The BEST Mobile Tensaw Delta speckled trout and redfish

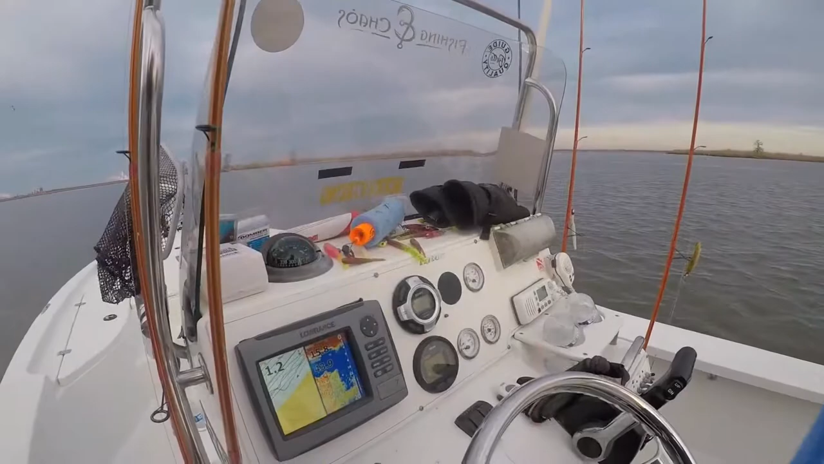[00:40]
2017-2018. Look at all the damn fish on the fish finder. Look at that. Freaking insane out here.